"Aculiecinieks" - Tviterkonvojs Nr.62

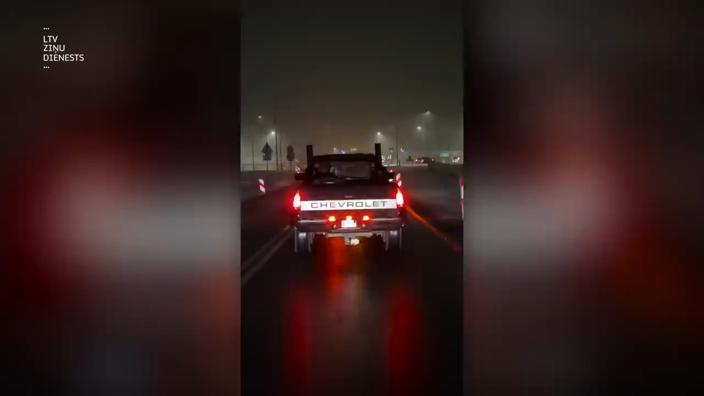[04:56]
Konvoju ēnkoršs laikam ir amerikaini dudinātors, kuram pie šīs te miglas un slidināta ceļa ar 80-90 ir tāds komforta ātrums.
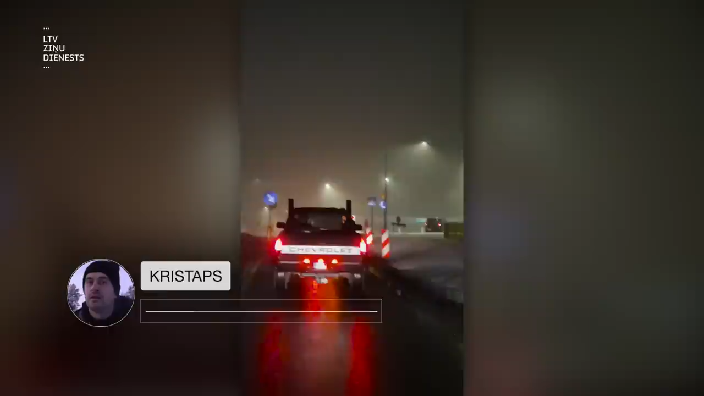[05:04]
Visi kārtībā, katrs arī turās savā komforta ātrumā.
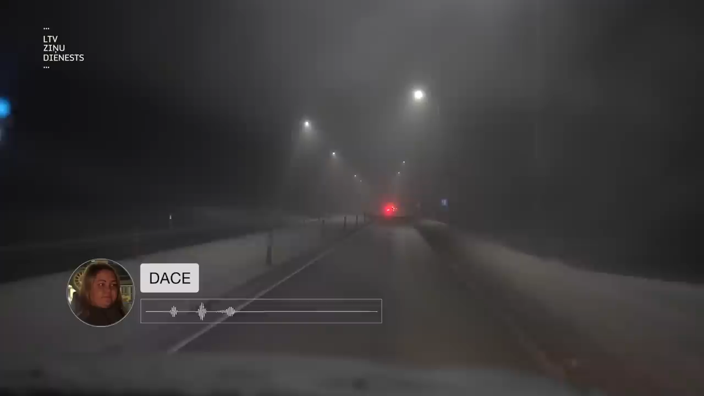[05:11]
Migla un mēlni spīdīgais ceļš ir ļoti skaists braucamais laiks. Bet mēs esam braucam uz 70 pēdējā ietā, ka visi kārtībā, mēs visi tiksimies kauņā.